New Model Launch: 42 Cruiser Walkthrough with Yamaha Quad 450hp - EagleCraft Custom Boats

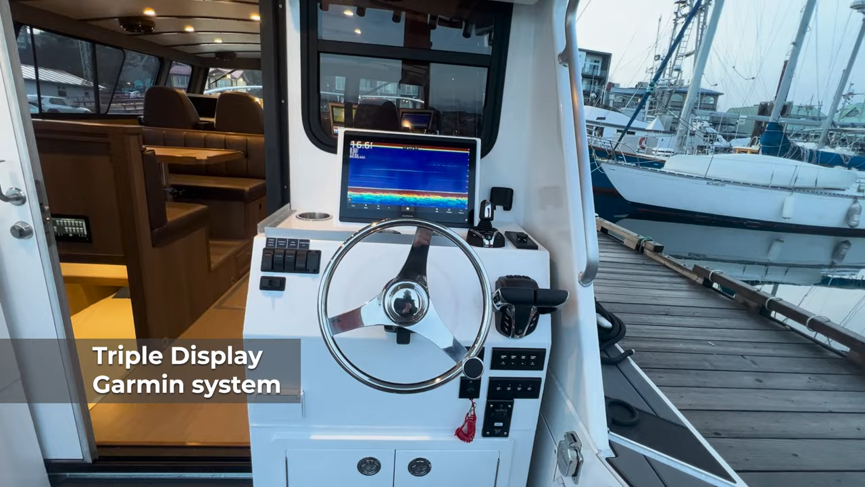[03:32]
garment system networked into the Yamaha for all your gauges so you can have all the information up on independent screens very nice to
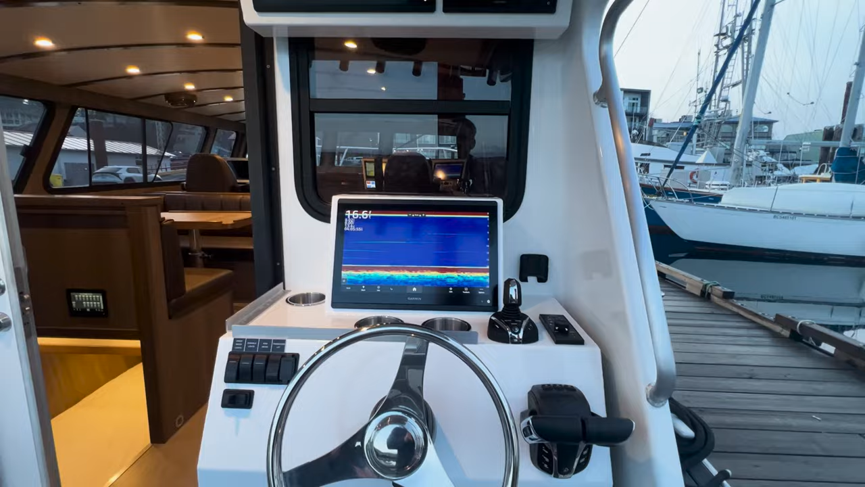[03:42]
operate when you're fishing and it's a little bit hard to